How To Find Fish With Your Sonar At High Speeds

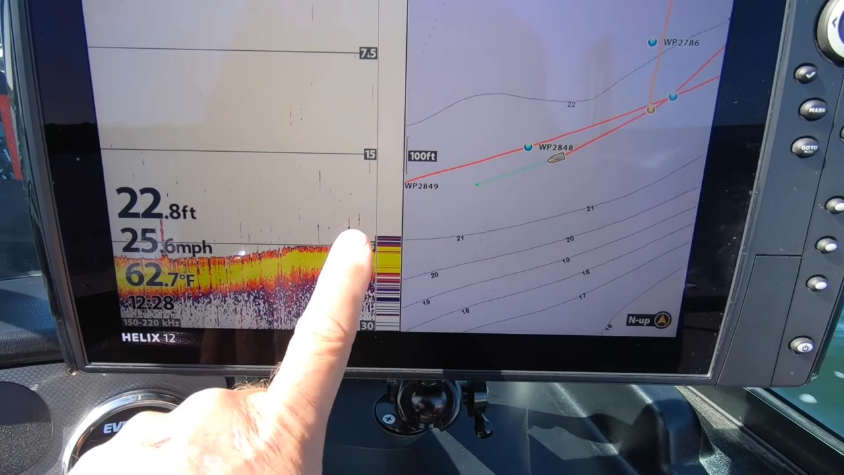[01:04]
On screen: depth 22.8 ft, water 62.7°F, speed 25.6 mph
I'm not bouncing that sonar beam off of those fish multiple times. So what happens is when you go over them really slow you'll draw that arc because you're bouncing off them time and time again.
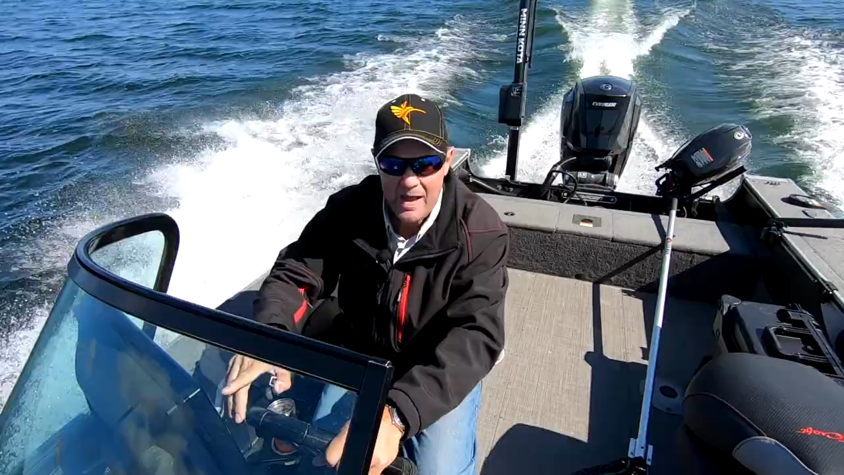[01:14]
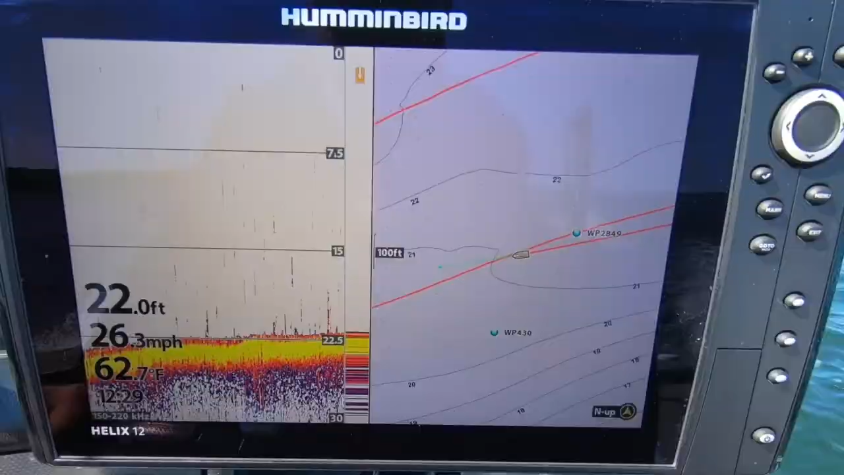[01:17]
On screen: depth 22.0 ft, water 62.7°F, speed 26.3 mph
But when I'm cruising at speed all I'm going to get is a line.
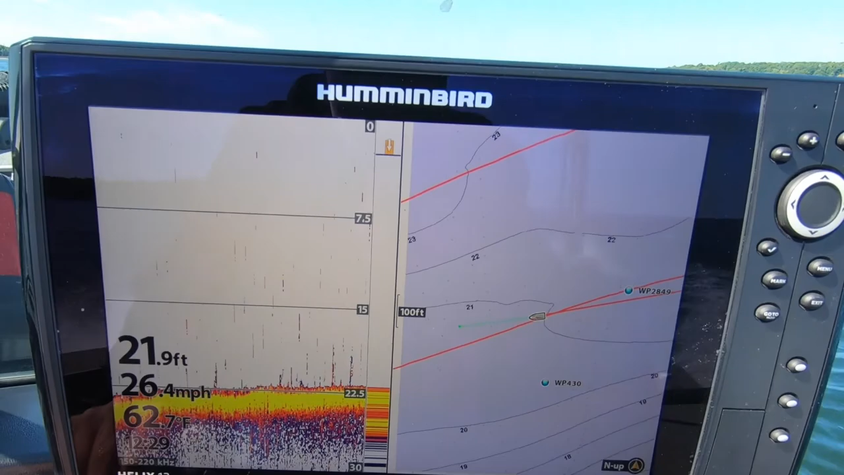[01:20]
On screen: depth 21.9 ft, water 62.7°F, speed 26.4 mph
I'm going to get a colored line that's just a little thicker than any of the interference that you might see.
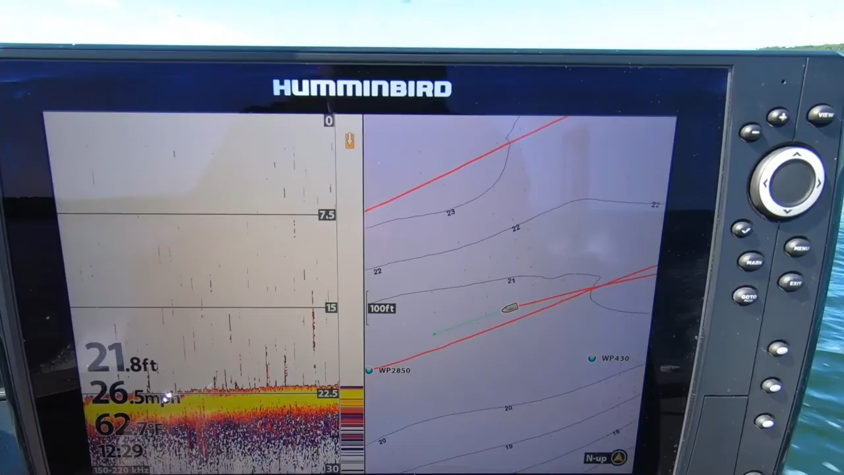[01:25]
On screen: depth 21.8 ft
And that I know is a fish. Now every time I see that what I'm doing is I'm dropping a waypoint and there's a couple more of them right there.
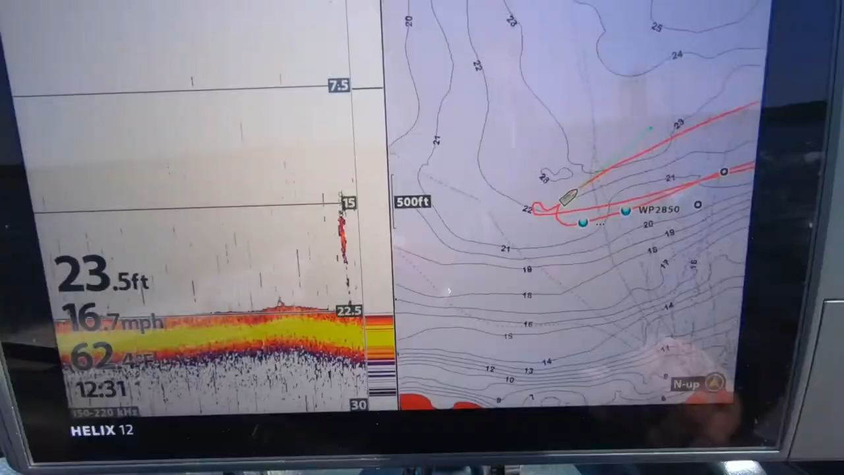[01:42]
On screen: depth 23.5 ft, water 62.4°F, speed 16.7 mph
But I can do this at 17, 18, 19, even 20 miles an hour and get really
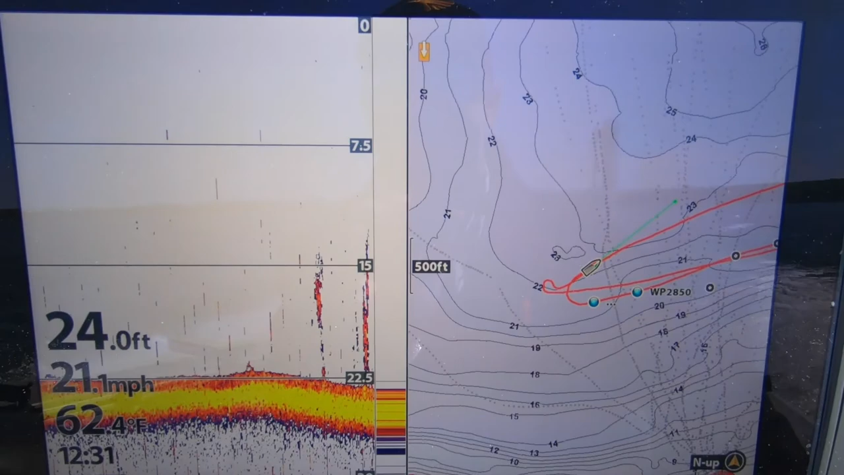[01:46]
On screen: depth 24.0 ft, water 62.4°F, speed 21.1 mph
good readings and see exactly what I need to see.
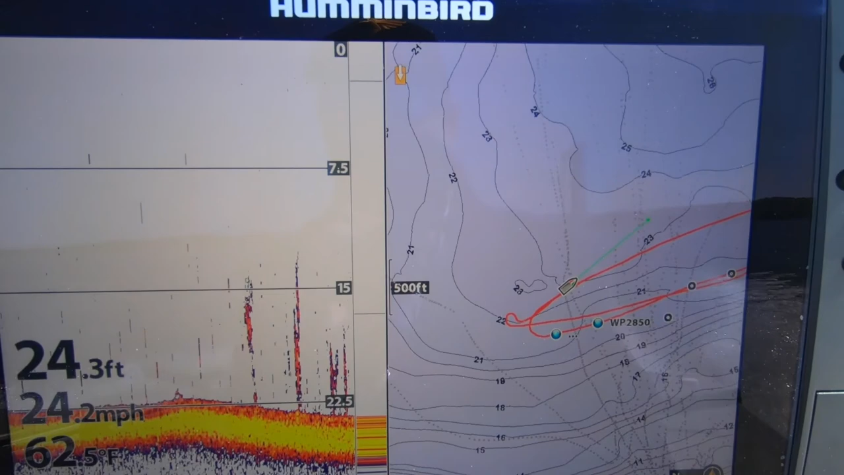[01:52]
On screen: depth 24.3 ft, water 62.5°F, speed 24.2 mph
Now what I'll do is I'll run this parallel in depth. So now I'll turn it on come back and I might go two feet deeper.
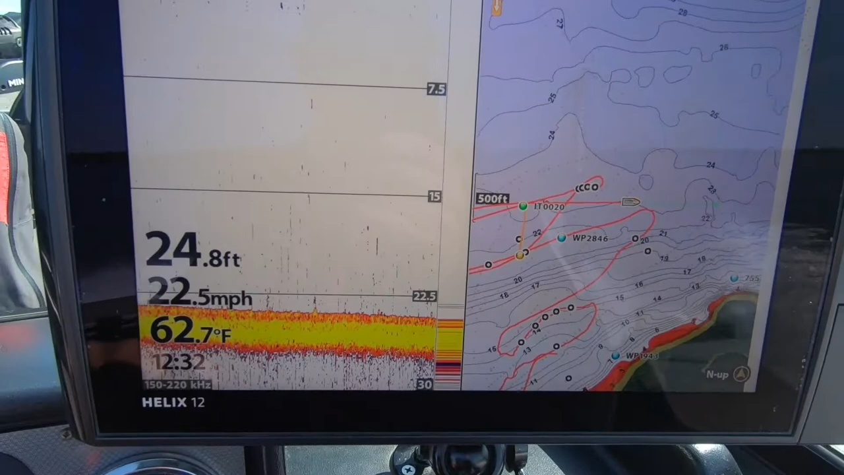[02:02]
On screen: depth 24.8 ft, water 62.7°F, speed 22.5 mph
But what I'm looking for are those lines coming up that have good color in them.
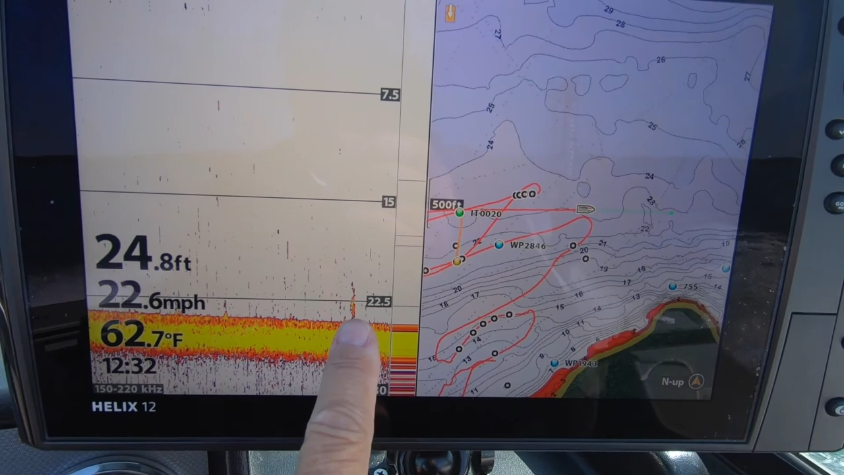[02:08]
On screen: depth 24.8 ft, water 62.7°F, speed 22.6 mph
And when I find those, there's a couple more right there. I'm going to find myself on spots where there are fish. Now I'll go back and work through here slower at fishing speed.